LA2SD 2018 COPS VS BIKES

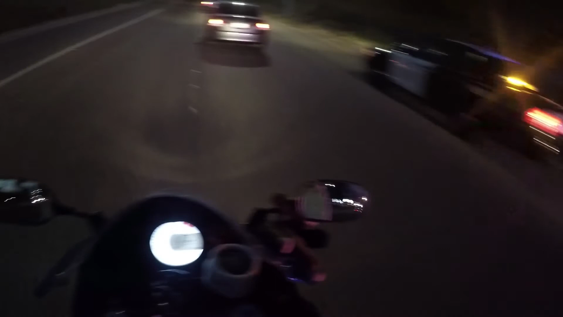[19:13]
Bro. That guy just left the same time as me, too. Yeah, that was pretty much the only problem. Highway Patrol is just on our ass.
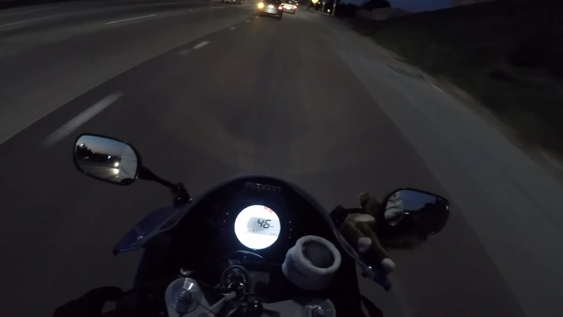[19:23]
That's about it. There's one up there too. God damn. Dude, serious? Oh my god. That's crazy. That was Captain Bagger's crew right there, so we knew those people that just got pulled over.